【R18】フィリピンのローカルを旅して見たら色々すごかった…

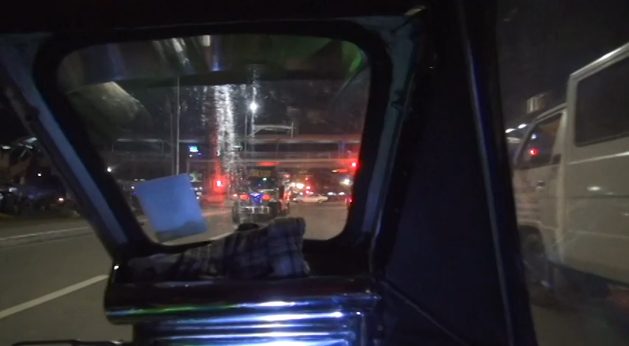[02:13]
クとここに乗る2人ぐらい乗れて後ろにもう1人乗れるやつがあるんですけど